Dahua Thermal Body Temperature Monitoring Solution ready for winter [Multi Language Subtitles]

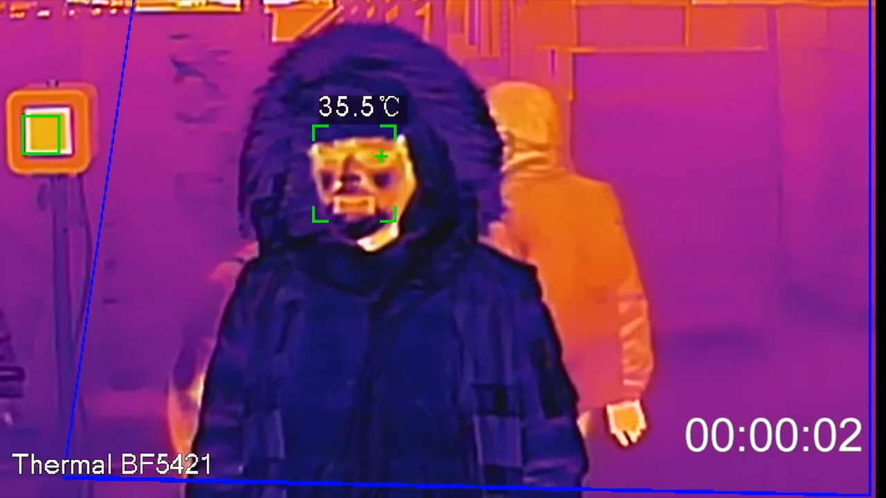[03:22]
On screen: spot 35.5°C
to be able to show you that the camera's algorithm picks the right spot for the temperature measurement every time, to be versatile regardless of the situation,
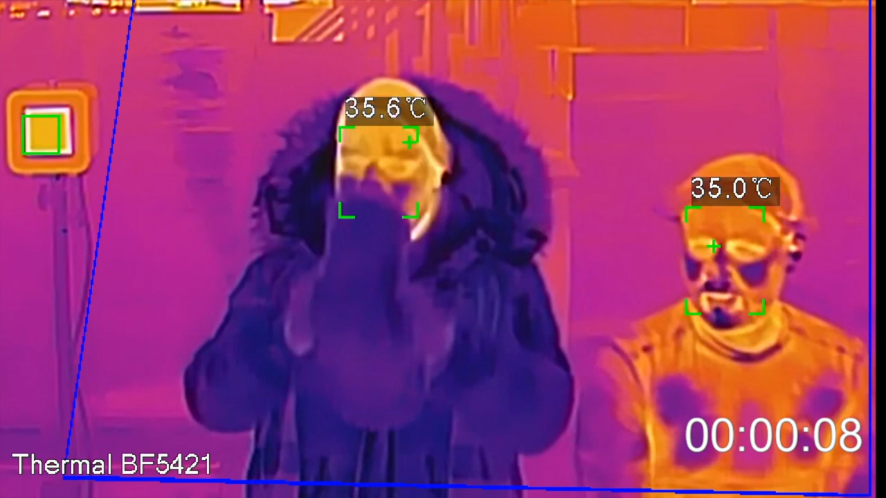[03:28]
I took off my hat and Mateusz did not wear any, just as it could be in any typical installation. But what has really shocked us was the fact that in less than 20 seconds,
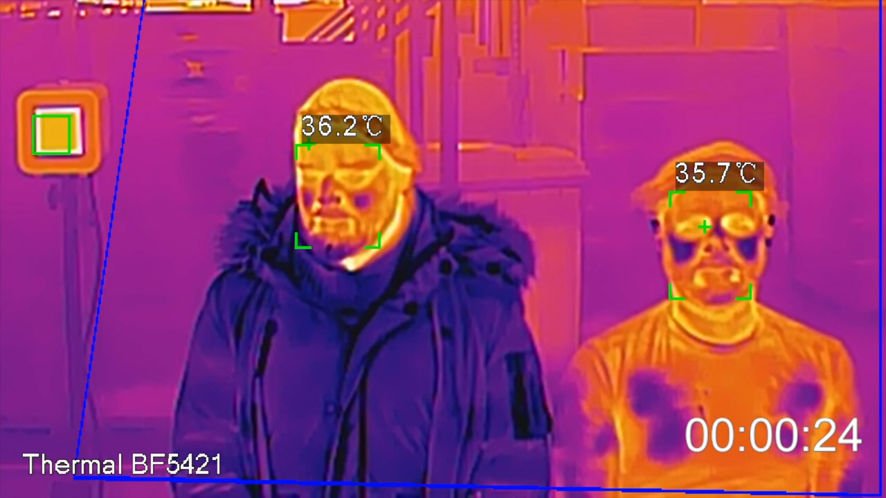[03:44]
both of our temperature readings were already just 0.4 degree below the initial temperature before going to the freezer.
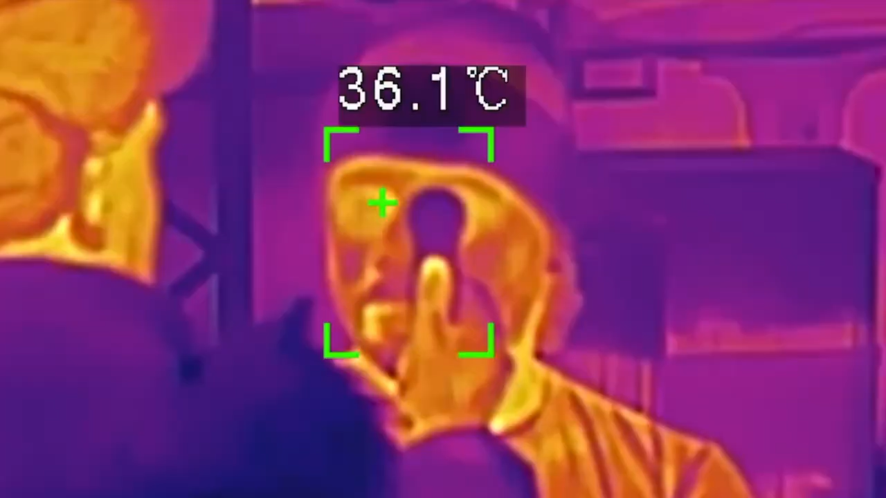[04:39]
On screen: spot 36.1°C
we double-checked that the readings were correct using an IR medical thermometer
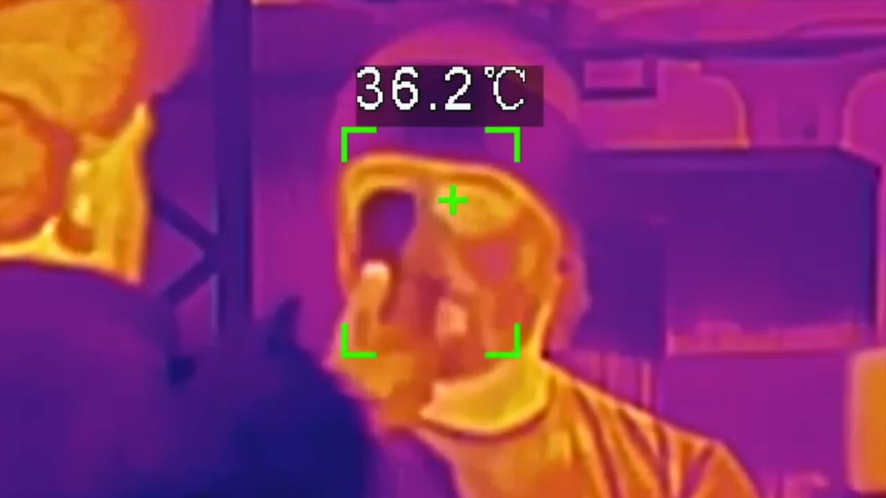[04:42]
On screen: spot 36.2°C
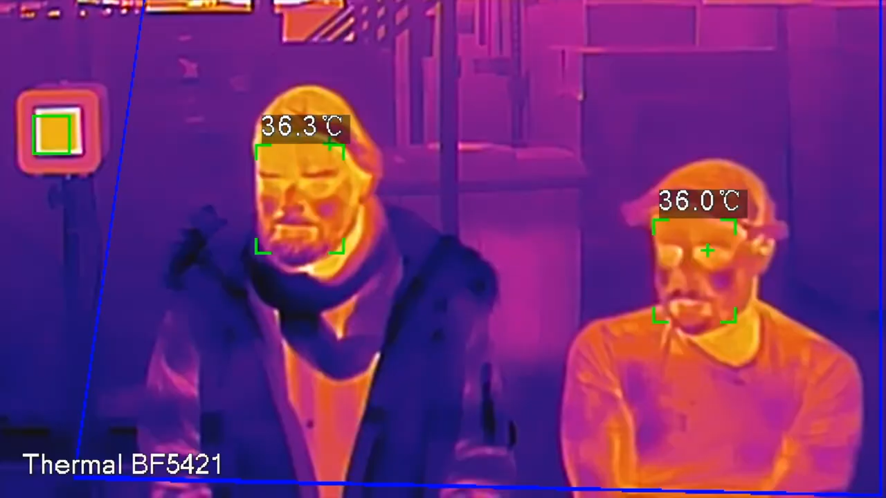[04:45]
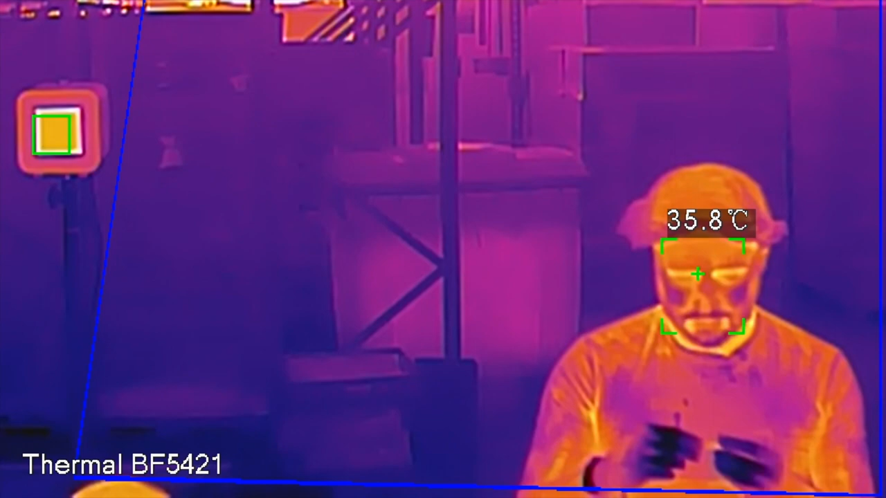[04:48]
On screen: spot 35.8°C
and a thermometer that you can stick under your armpit or in your anus. We chose the armpit.
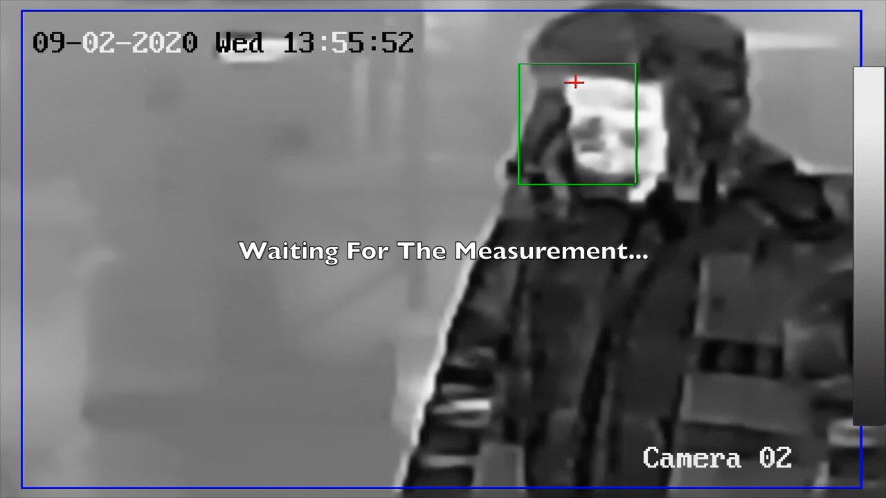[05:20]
You can see here that because that camera is focusing solely on the forehead and our foreheads or hats, for that matter, are cold, the camera is lost.
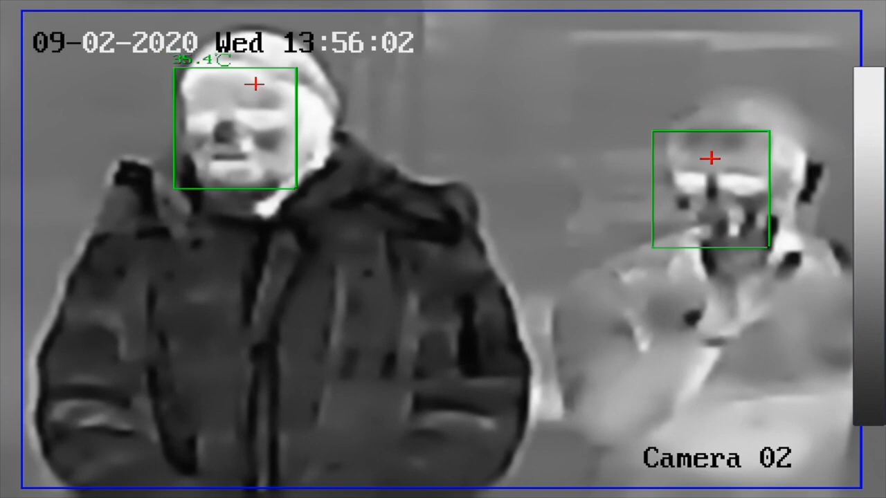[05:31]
When it sees a bit of a forehead skin or when I take off my hat, it tries but the result is inaccurate.
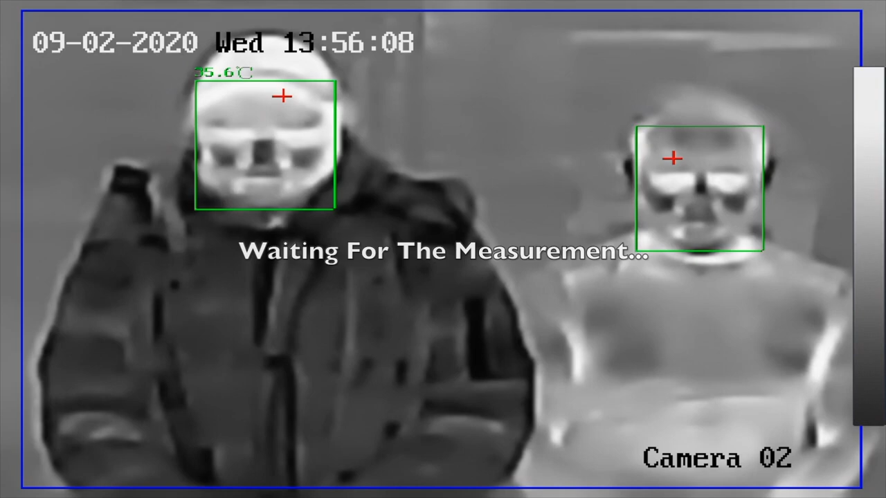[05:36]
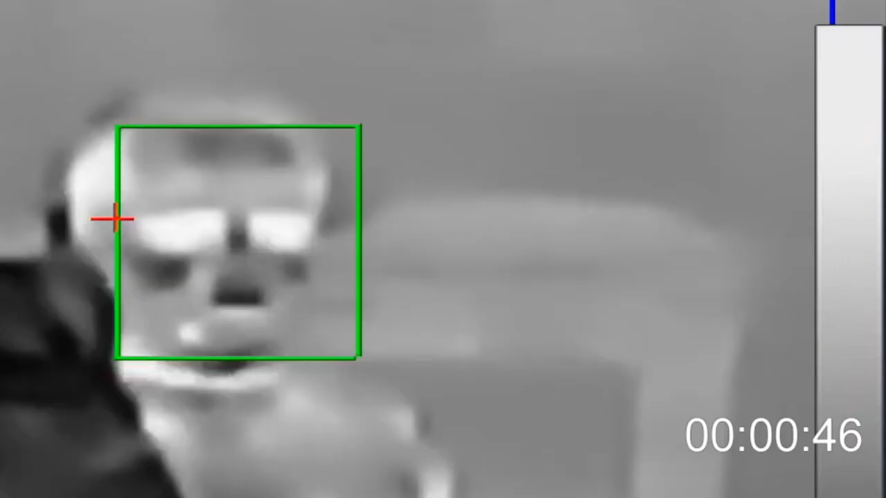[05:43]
For my partner in crime,
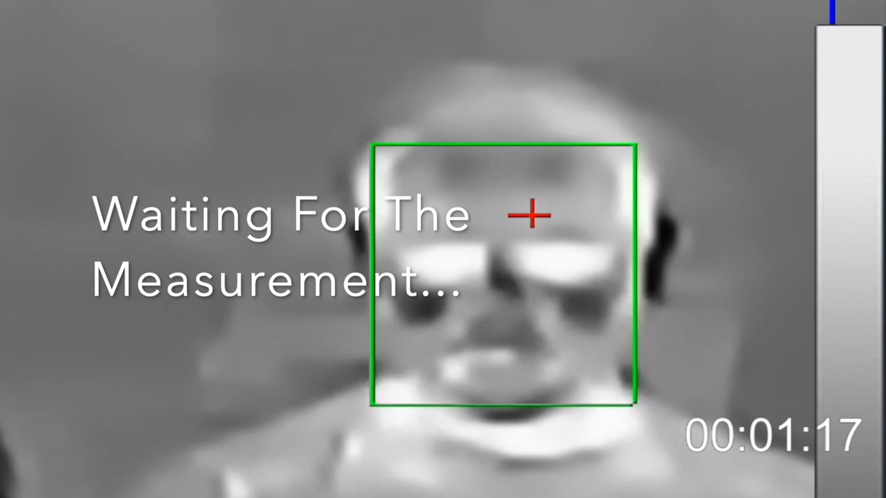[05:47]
it took two minutes to produce results that were way off the actual temperature.
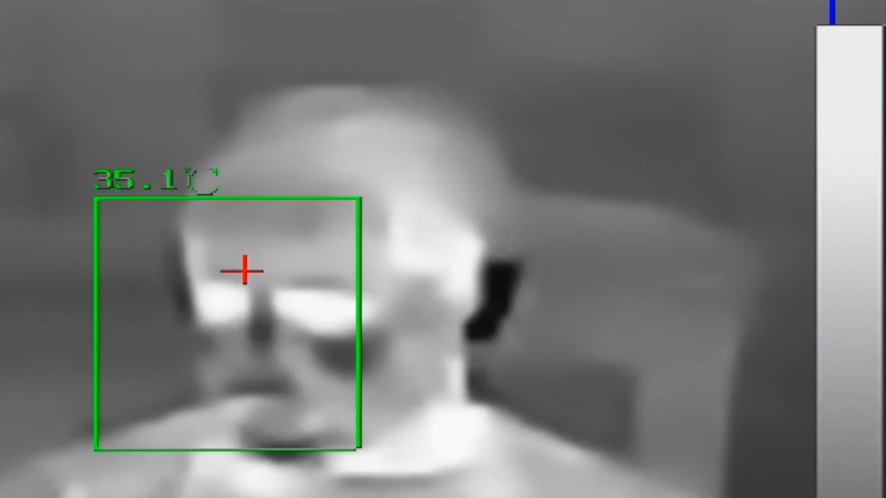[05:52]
which brings us to the second issue.